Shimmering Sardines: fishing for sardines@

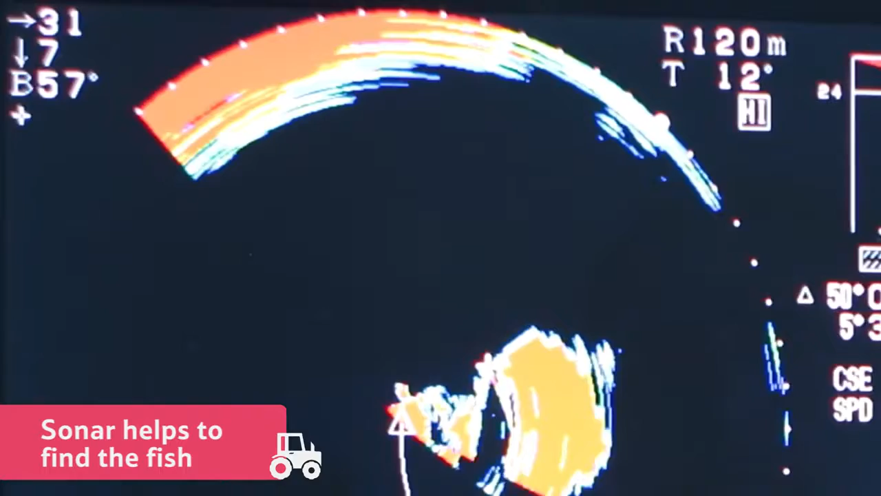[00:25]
The Lioness has a sonar on it to help Sam see where the sardines are under the sea.
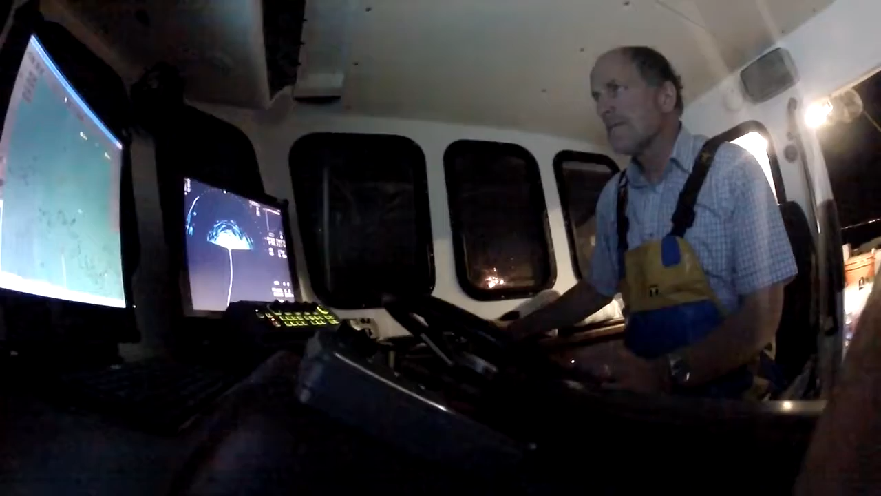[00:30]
Sam needs this technology because the sardines are very nervous fish.
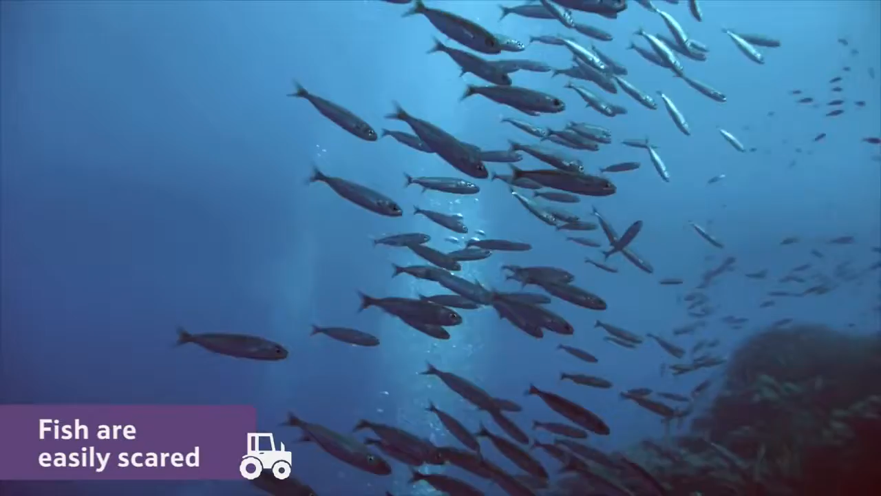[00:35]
And if the boat creates lots of noise and light, it's easy to scare them away.
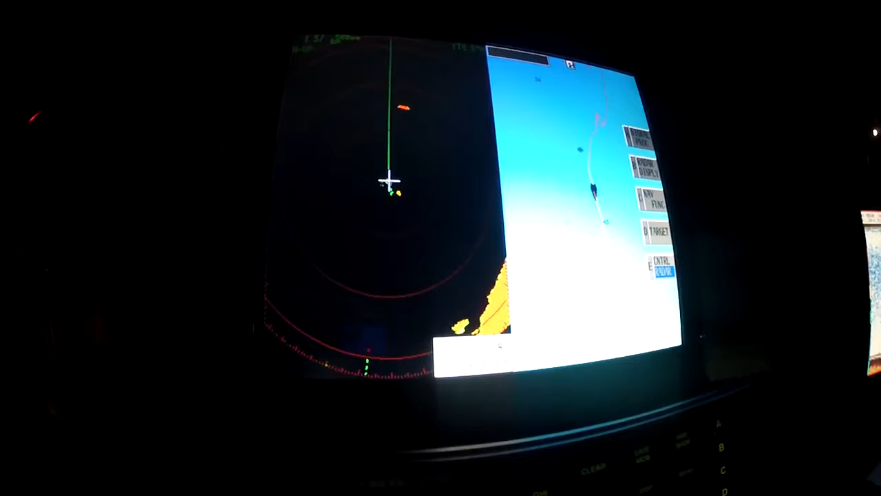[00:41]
The sonar scans the water and shows a picture on a screen.
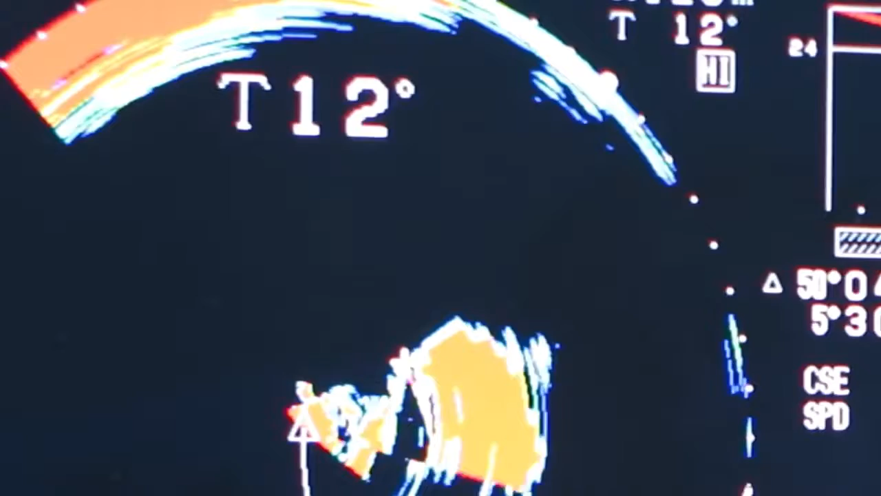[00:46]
The red shapes are the schools of fish.
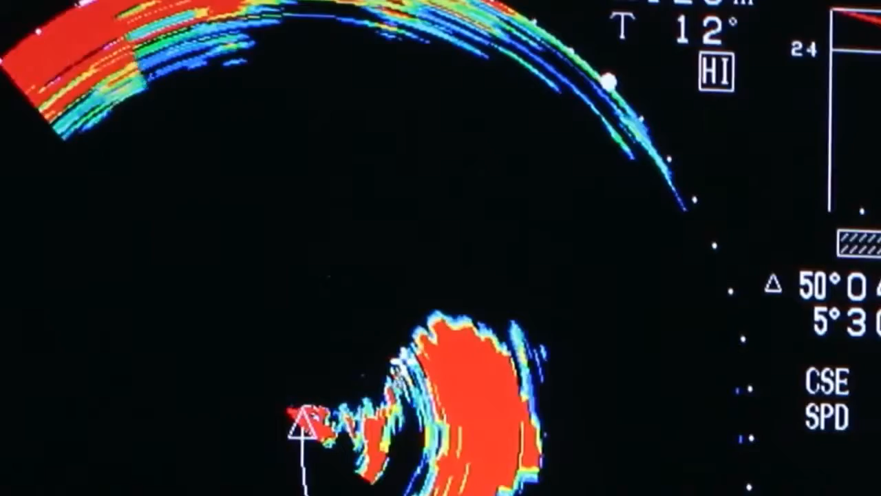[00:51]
When Sam has located a school of sardines, he and the crew set the nets.